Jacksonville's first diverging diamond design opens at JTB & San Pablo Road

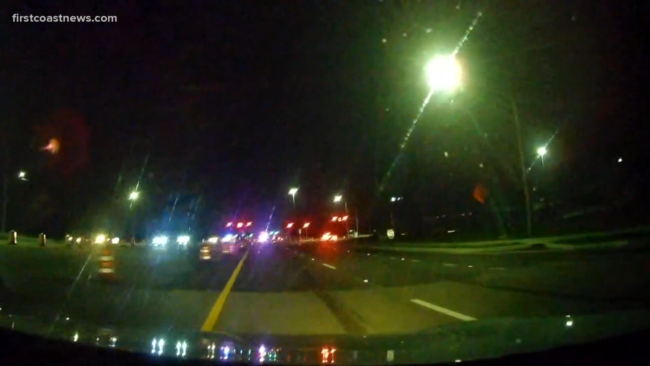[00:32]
Yeah, we're seeing a little bit more traffic now that people are kind of waking up, getting to work, but we're about to drive through it here. You'll see here there's still orange cones all the place. We've got some police lights, but when you come up onto the first light and here we are, we're heading away from Mayo. You go around kind of a larger than normal median and then under the light, here's where it gets weird. It might feel like you're going into oncoming traffic, but you're not just follow the road, follow all the signs. There are some don't turn here signs, just especially look out for those.
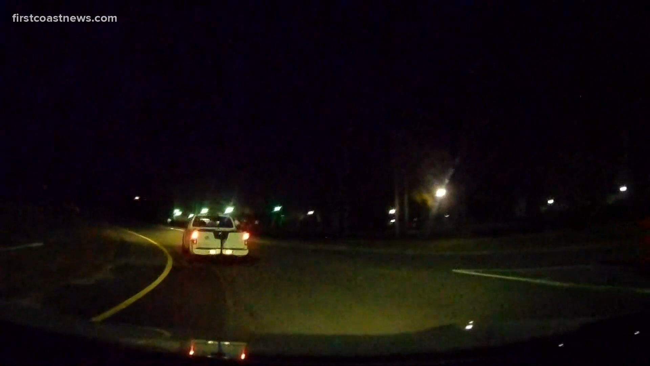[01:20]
But if we weren't going to do that, you kind of would weave again around to the other side of the road and make sort of what looks like a part of a chain and a link. If you look at it that way. But let's also take a look at some of this drone video we got yesterday. So this is from before it opened, but you can see it a little better from above.